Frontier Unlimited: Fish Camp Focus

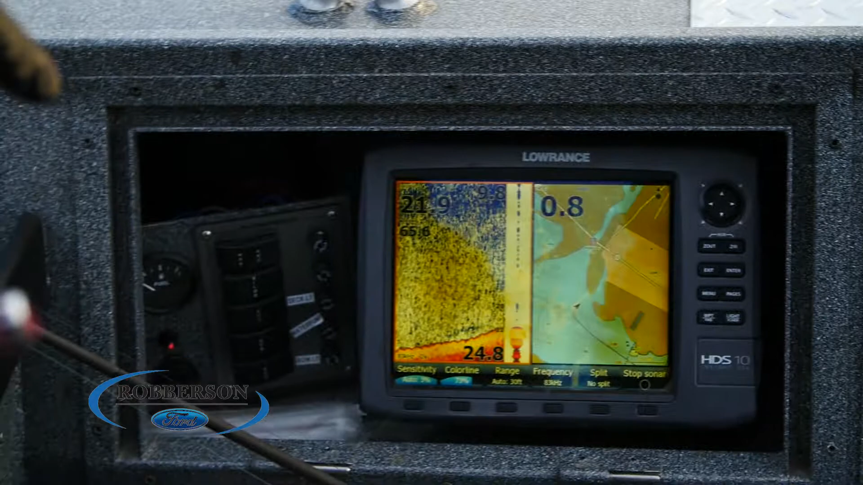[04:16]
We're right in 25 feet. Those are sitting about 23 feet. Right.
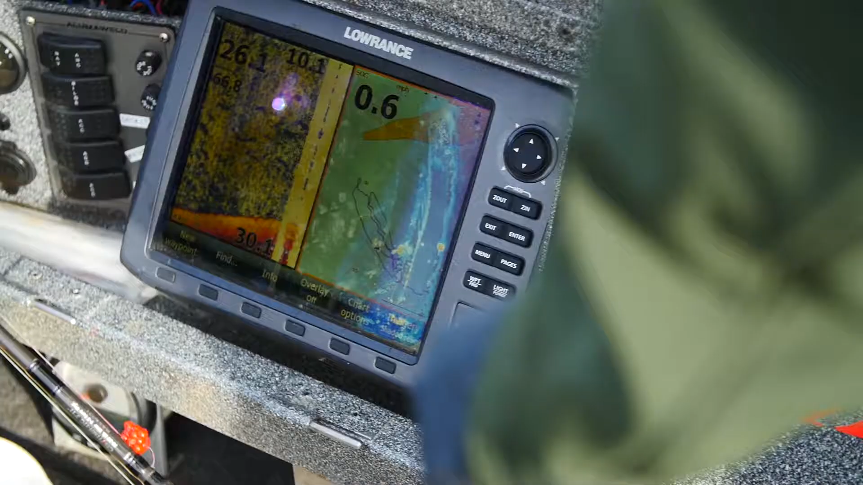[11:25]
That's why we have to watch our electronics and then make our adjustments on the depth.